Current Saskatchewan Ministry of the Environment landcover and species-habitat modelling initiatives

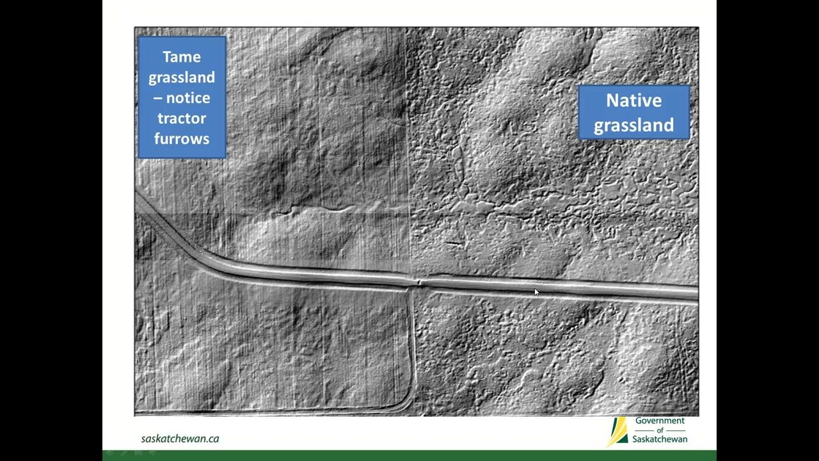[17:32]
So this is about the width of one tire track and one tire track here. And that's the vegetated area in the middle. So quite a cool product that we were able to work with and get some information from. Now, that was great. We could see it with our naked eye when people were looking at the image.
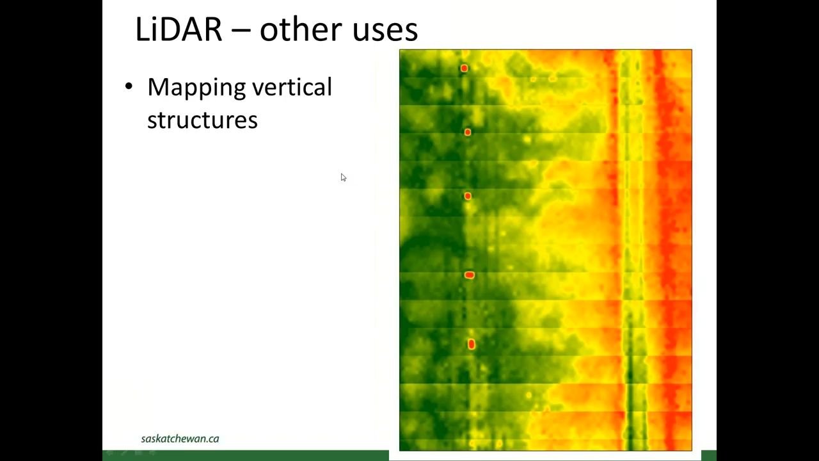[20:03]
So, you know, we're not dealing with huge objects that we can pick out with this really, really high resolution LIDAR images. The red just indicates that it's taller relative to the green, which is shorter. A couple other things, we knew that we had some nesting ferruginous hawks in that Battle Creek PFRA pasture. And when we overlaid the ferruginous hawk nesting points, we could easily pick out the trees or small shrubs that they were nesting in represented in red here. This green is likely a dugout or a small wetland.
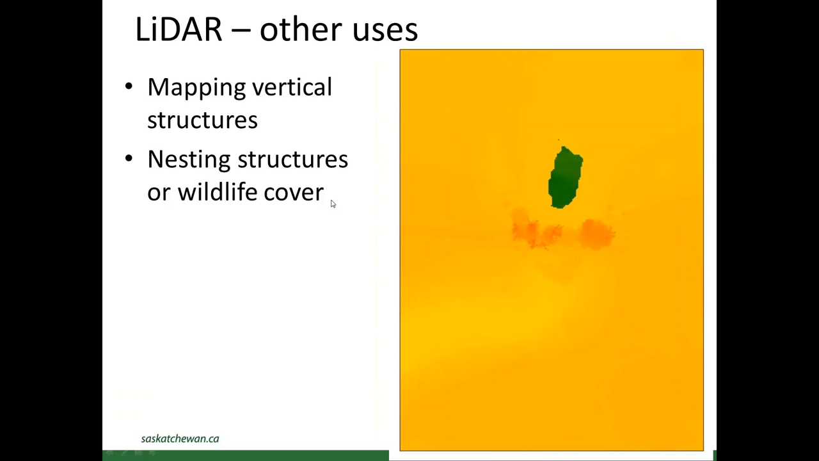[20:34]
And we can also identify some human structures. So this is a corral in that Battle Creek pasture and you can see the fence lines running away from it. So there definitely are some other uses of this LIDAR project that would